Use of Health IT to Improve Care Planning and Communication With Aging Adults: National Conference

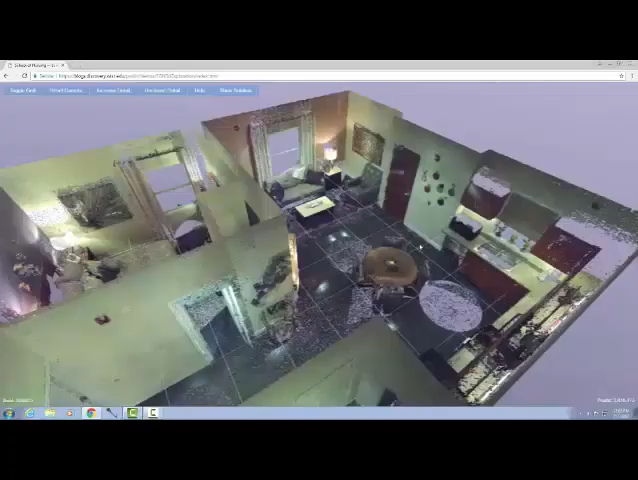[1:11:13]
So, for this project, we really wanted to move out of virtual reality and try to create a system which would work on a web browser.
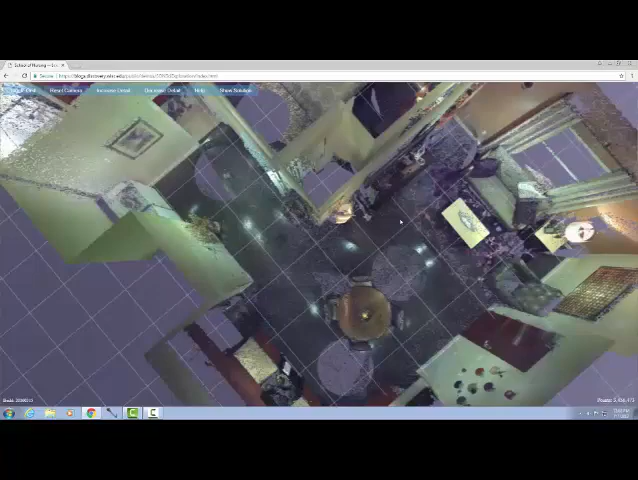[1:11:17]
So, a web browser doesn't have quite the
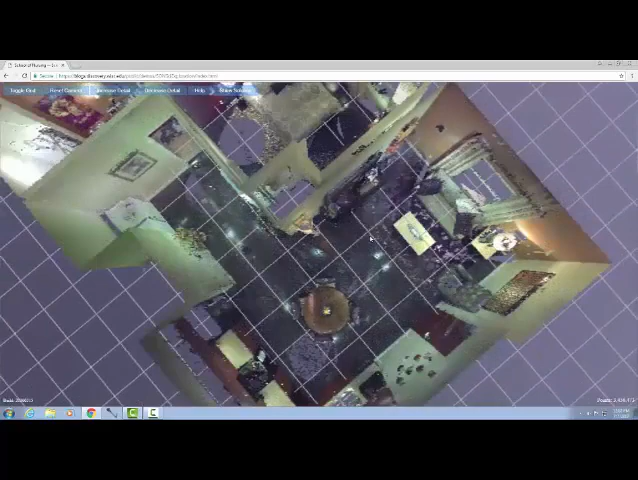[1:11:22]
horsepower as maybe a VR system, but it can still do a lot.
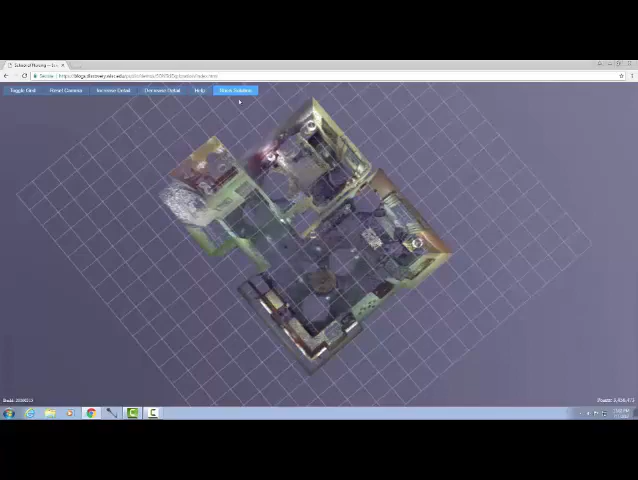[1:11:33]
So, you can see here we have a 3D model of an apartment, and you can move around, you can change your viewpoint.
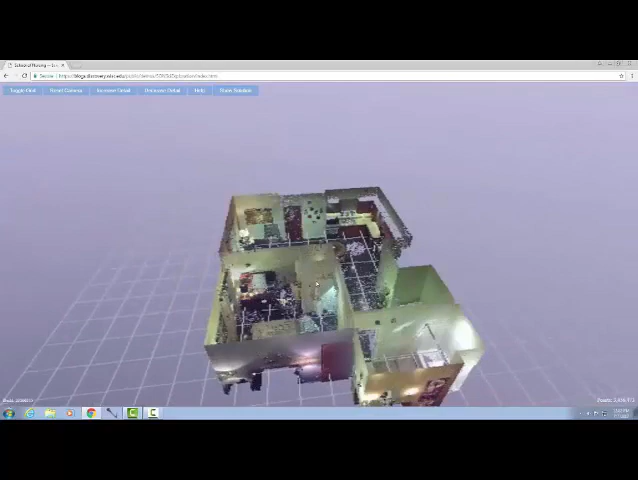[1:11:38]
And, in this use case, we've had annotations. So, people have pointed out things like trip hazards.
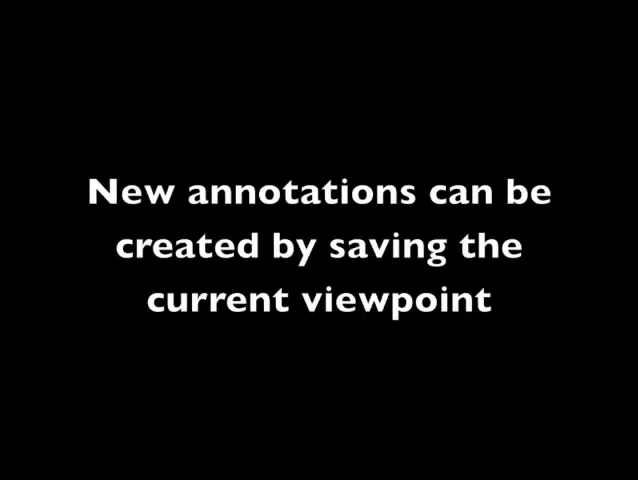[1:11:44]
But, for the project, we also wanted to make it so people could create new annotations.
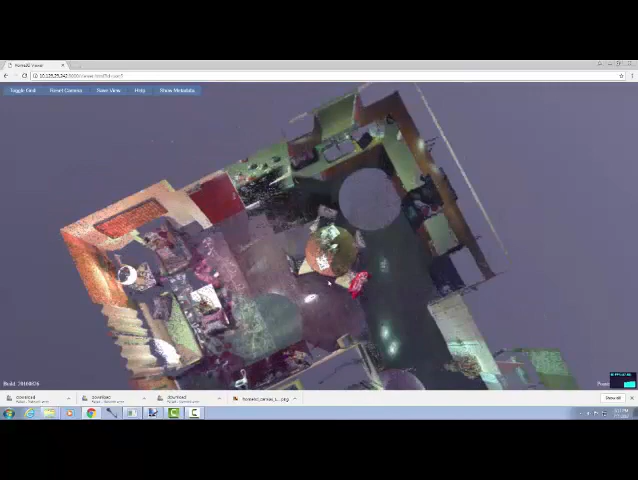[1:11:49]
And so, to do this, we had this 3D view. The user could move around.
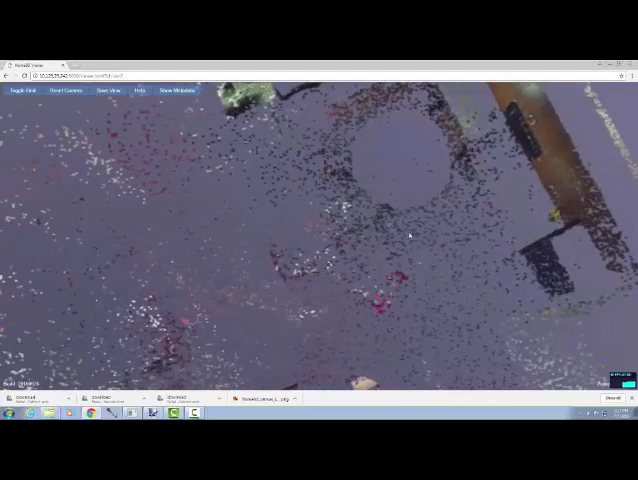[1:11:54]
They could change their viewpoint. And, when they're happy with their viewpoint, then they could save it. And, this just turns into an image.
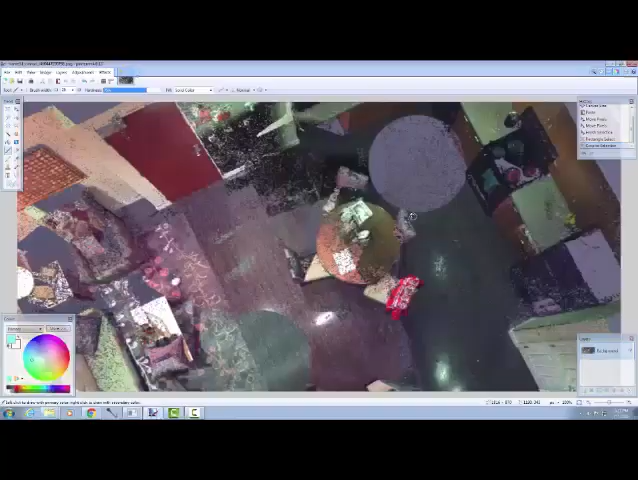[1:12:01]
And, once they have these images, they can go and they can start marking them up. So, in this case, you can see the user's marking up a bunch of chairs. Here, they notice that the burner is on on the stove. So, they're going to change their color. They're going to highlight that. And, then, as with other image annotation devices, they can draw arrows.
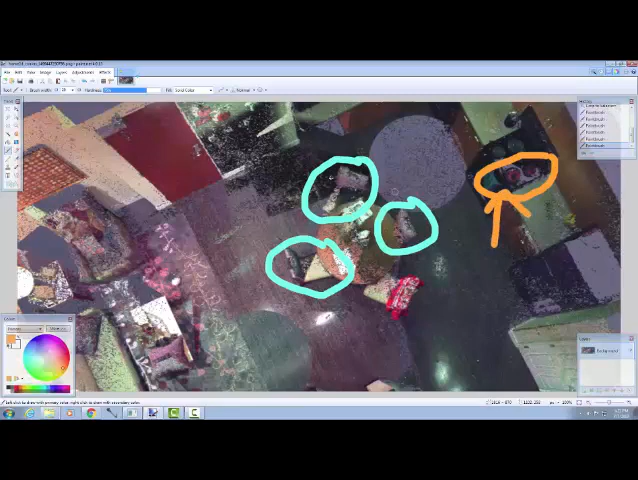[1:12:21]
And, they can also leave notes. So, here, they're going to create text, and they can write notes on these.